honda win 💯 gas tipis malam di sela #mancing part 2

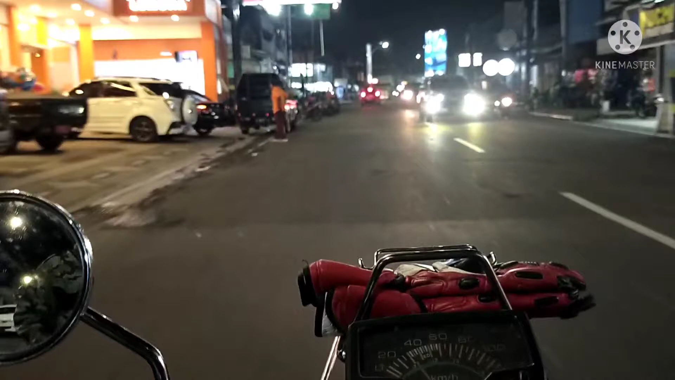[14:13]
jadi seputaran keliling-keliling aja dulu ya. Kita coba ke Jalan Ciamis guys,
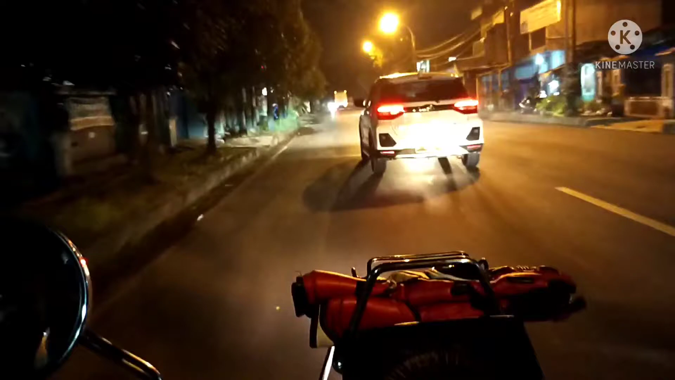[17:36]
Nah. Oh guys, di daerah Suroki baru tuh.
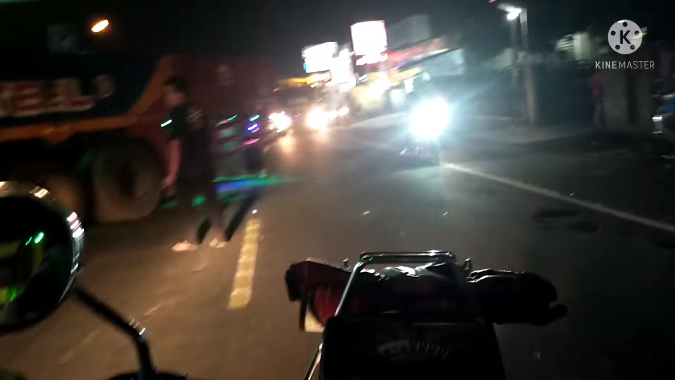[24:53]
Jalur utama ya, perlintasan menuju ke selatan ya, ke perbatasan Jawa Barat, jalur selatan dari sini guys, mobilnya besar-besar.
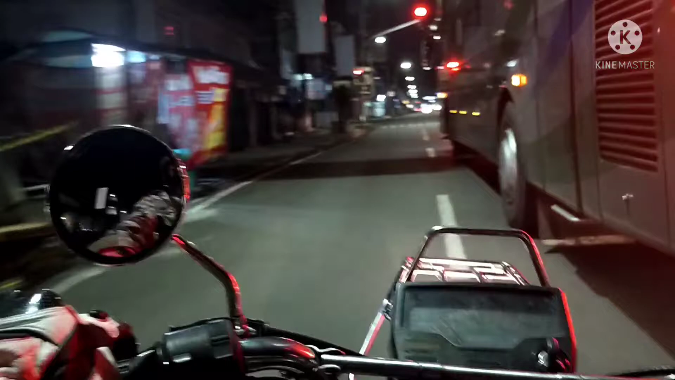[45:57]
Banyak sekali traffic light guys dan lama satu-satu soalnya ini.
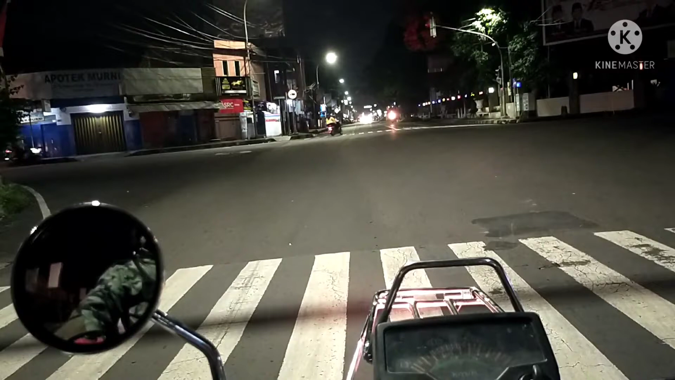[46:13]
Nah ini alun-alunnya kota Tasik guys, alun-alunnya kota Tasik. Nah itu yang ada lampu-lampu yang warna-warna ya, yang warna-warni.
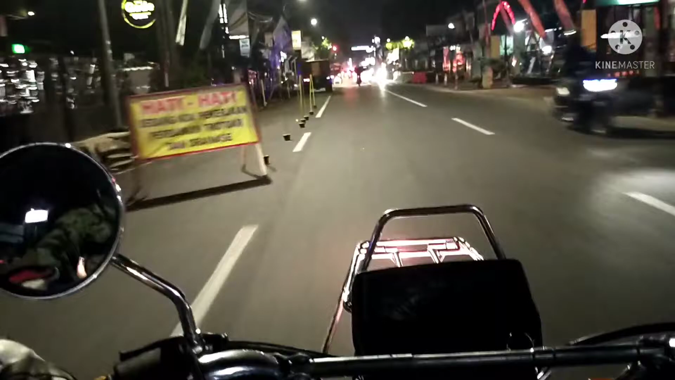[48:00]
lubang tutup lubang. Program pemerintah yang sedikit aneh. Guys, ini Masjid Agung Kota Tasik. Oh, megah ya guys. Alhamdulillah.
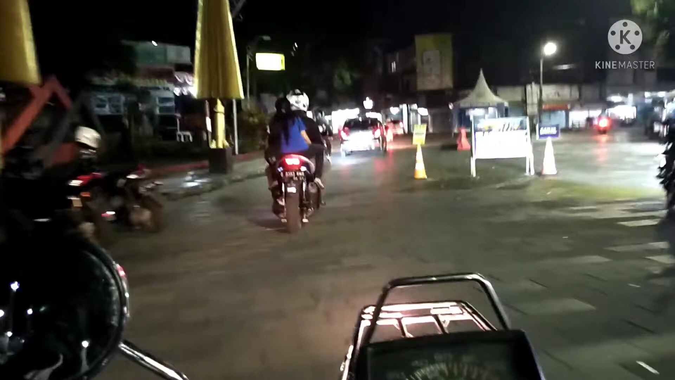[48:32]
Nah, kita coba ke pusat perbelanjaannya Cihideung. Cihideung guys.
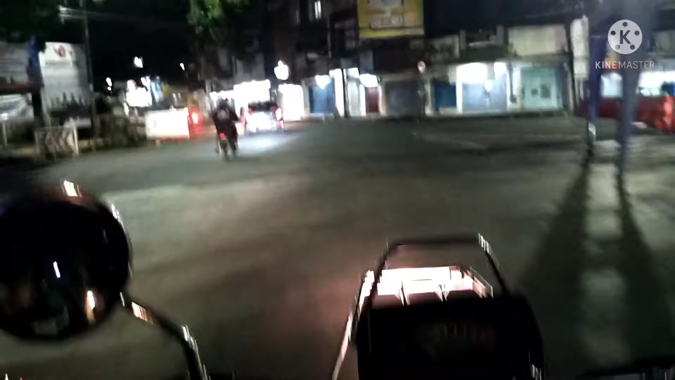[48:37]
Oh, udah mulai tutup guys.
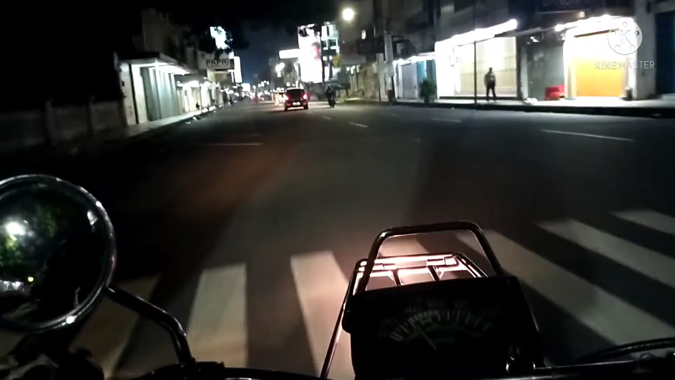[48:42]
Normal jam segini Tasik udah pada tutup jam 8 lebih lah. Ini pusat perbelanjaan Kota Tasikmalaya guys. Yang masuk dari awal Masjid Agung sampai ujung di Jalan Hajat guys. Hajat ini toko semua guys.